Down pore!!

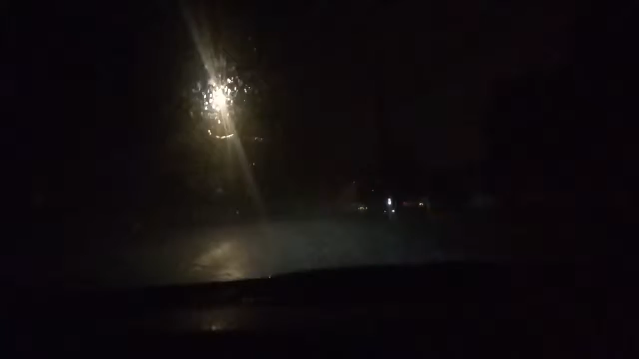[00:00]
Well, well. Have a nice pouring night of rain. There's nothing like getting a bolt of lightning just flashed in my eyes. Over my head. Holy crap. Let's see what we catch. Bolts of lightning. Oh, man.
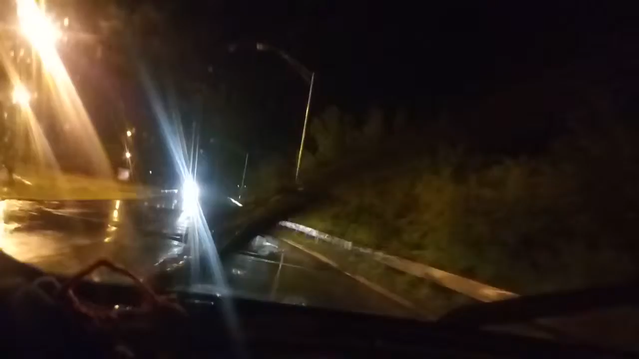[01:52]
I'm just waiting for another thing. A bolt of lightning to come down and shoot in my eyes. Whoa! Yeah! Floods are coming. No drought season this year. Ha! Ha! Ha! Ha! Ha!